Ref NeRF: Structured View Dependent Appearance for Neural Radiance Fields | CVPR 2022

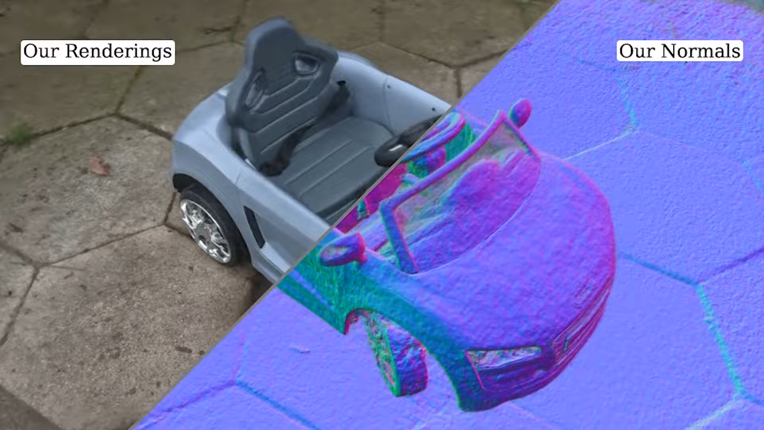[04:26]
Furthermore, our method's extracted normal vectors accurately capture the underlying geometry.